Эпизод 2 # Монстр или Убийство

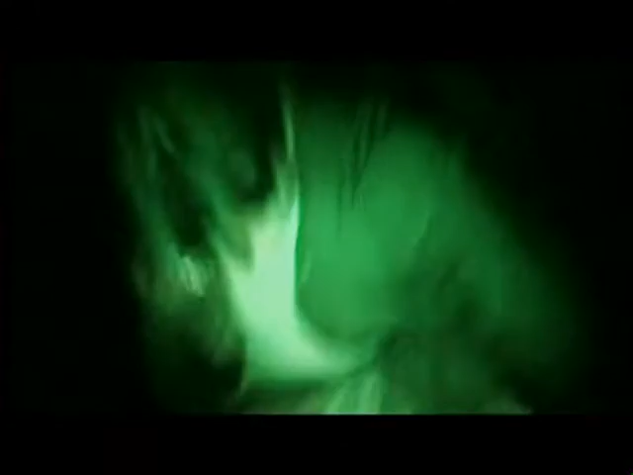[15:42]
Мы нашли отличное место для камеры ловушки вот здесь, в небольшой низине вверх по холму, с которого виден загон.
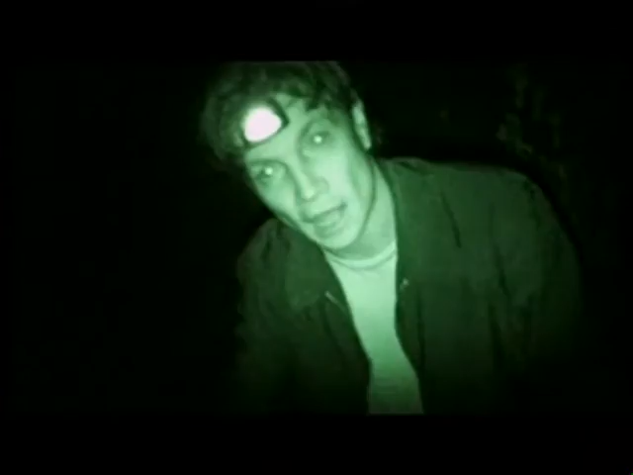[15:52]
Это одно из нескольких мест, откуда волки могут следить за загоном, поэтому мы оставим камеру здесь. Включается она автоматически. Если нам повезет, мы снимем парочку волков.